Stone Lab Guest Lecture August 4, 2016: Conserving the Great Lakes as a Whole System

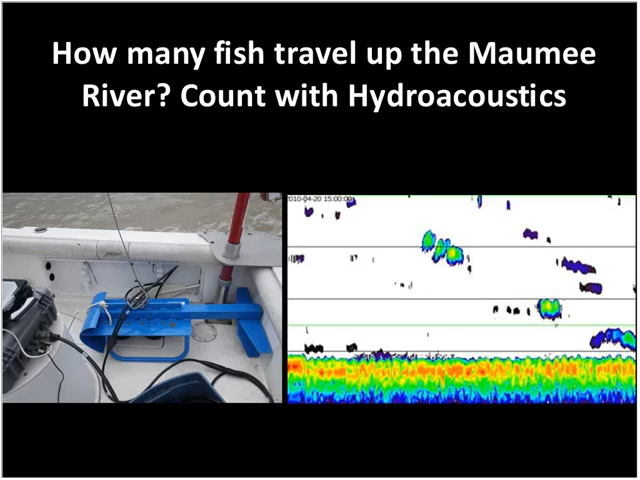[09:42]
And it produces images that can be converted with specific software to data. And we can get counts and approximate size measurements of fish that are moving through a particular, that get hit by the sound wave. So that was how we addressed looking at how many fish use the Maumee River as a spawning habitat. And what Jeremy did was kind of set up a series of transects in this area.